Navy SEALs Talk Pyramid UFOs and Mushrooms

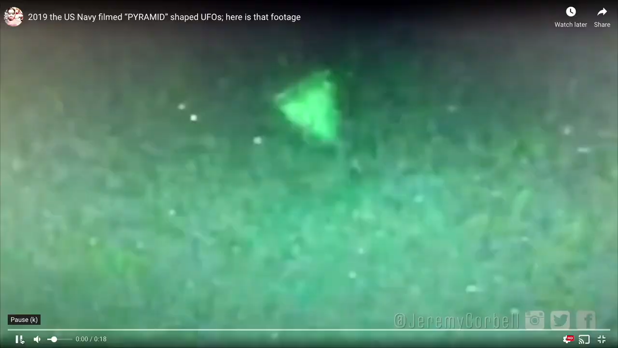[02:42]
So I haven't seen it. So. Okay, so it's a night vision green scope.
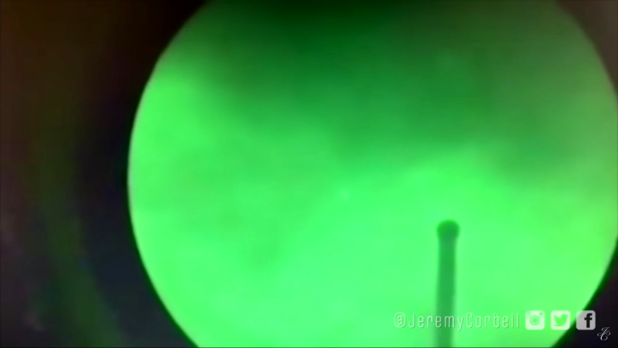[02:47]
That's a visual of these triangular craft,
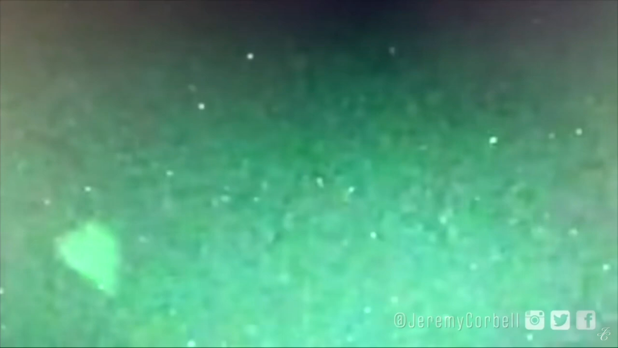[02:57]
but it looks more like an upside down pyramid or an inverted pyramid that are flying around above these Navy ships.
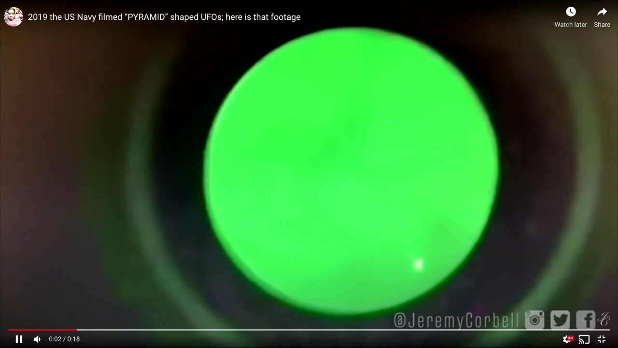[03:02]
And it was the Pentagon had confirmed that Navy personnel took not a kite, right?